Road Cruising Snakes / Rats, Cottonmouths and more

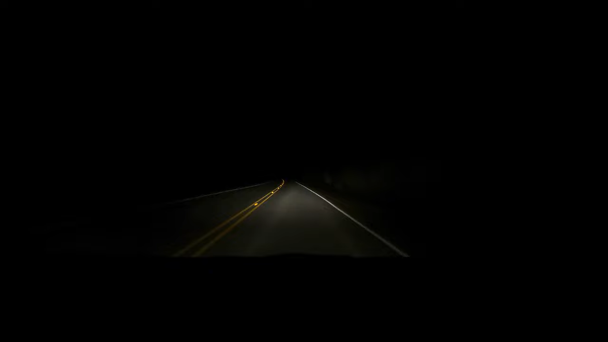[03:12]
wanted to see that snake and spend a little more time with it but uh you know rules are rules and I don't want to get in trouble here so I'm actually gonna head outside of the park here just so that if I find another one here quickly um you know I can take some video I'll probably bounce back and forth between being inside and outside the park but uh yeah I kind of want to handle some of these snakes all right hopping out I think there was a snake back there but there's also a snake
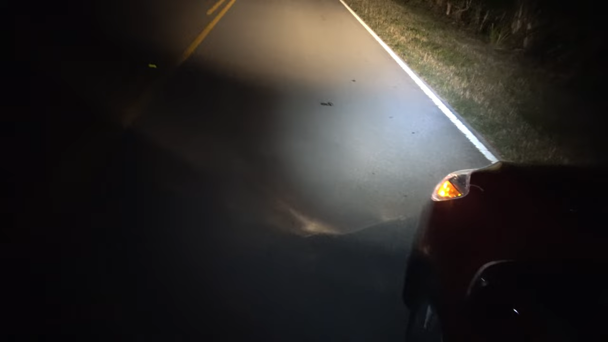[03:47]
right here what do we got here
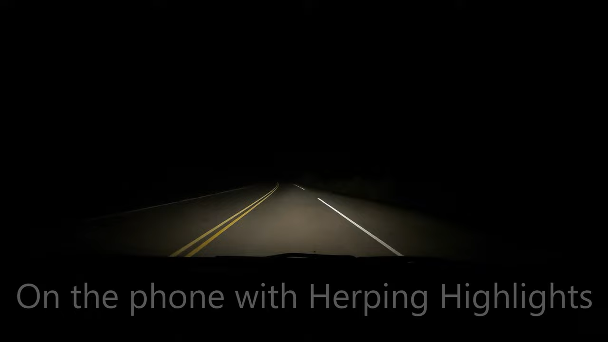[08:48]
uh yeah I'm just cruising that and it's uh you know it's just paved you know one one lane each way
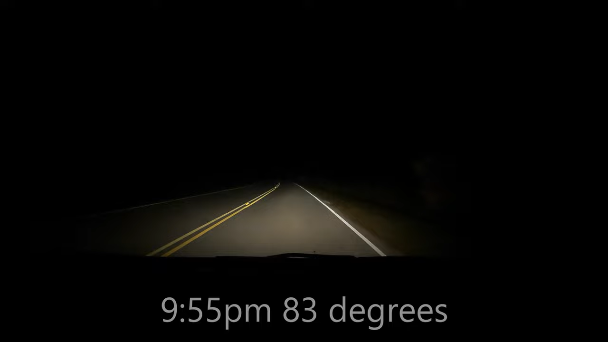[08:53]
perfectly paved so easy to see on like it's it couldn't be any better as far as like visibility and everything like that so yeah and the girl oh oh oh I almost hit him hold on a second there's a cotton mouth this will be a lifer for me all right well you want to call me yeah I'll call you back I want to make sure I didn't hit him all right I'll call you back yeah all right so being a little careful I had to come to
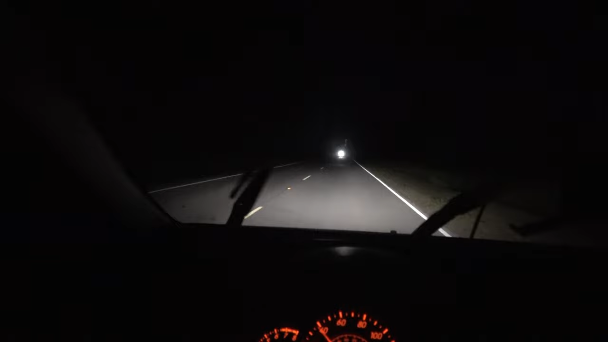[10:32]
out here maybe calling it a night
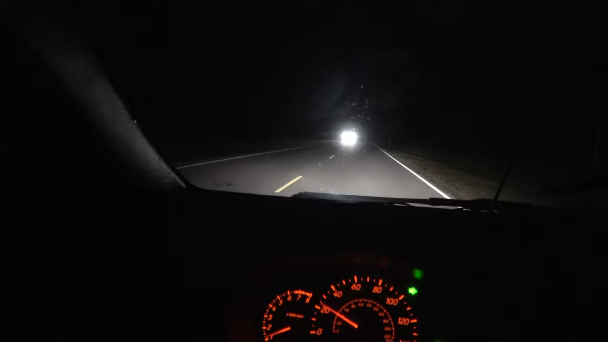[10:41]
they're slowing down let's just see what's up all right so fellow cruisers here what's going on girls just coming around like our daily our daily night trail awesome
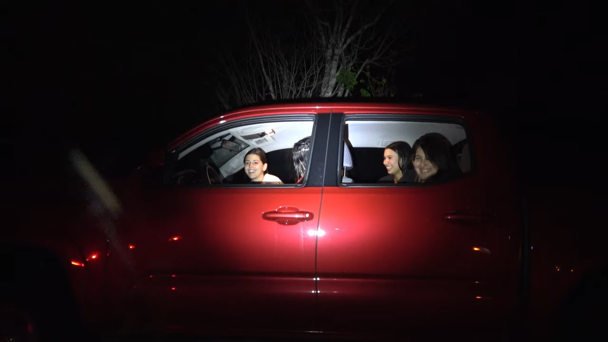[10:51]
and what have we found so far tonight um two water moccasins uh and a water snake so far all right cool well uh yeah the night's young right so you guys gonna be out here for a while yeah we're gonna probably go to flamingo or probably christian's point see what we see there okay all right well I'll probably run into you on the way back then see you then cool all right thanks um
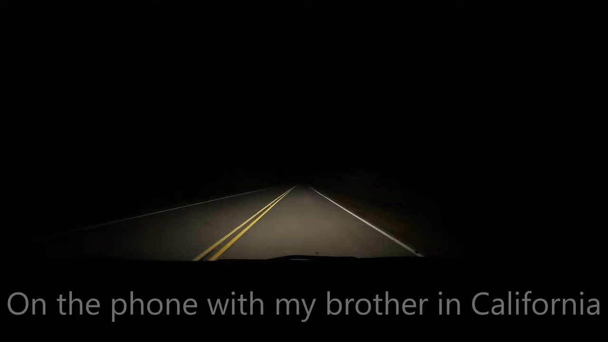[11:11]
and then I saw a dead corn snake and the corn snake was friggin beautiful oh yeah I thought it was alive I'm like oh yes and then it was just so perfect looking and it was dead um yeah oh yeah yeah uh hold on there might be a snake right here in front of me and there is oh it's a big cotton mouth here hold on a second yeah here if you can fake it it's got it it's got it's it's got its head up
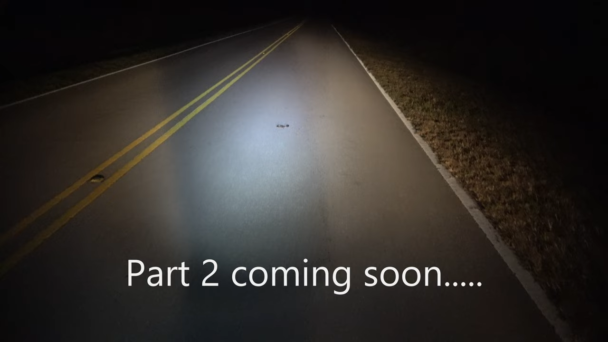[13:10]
oh it could be a scarlet snake or a scarlet king and it's one of the two oh this is sweet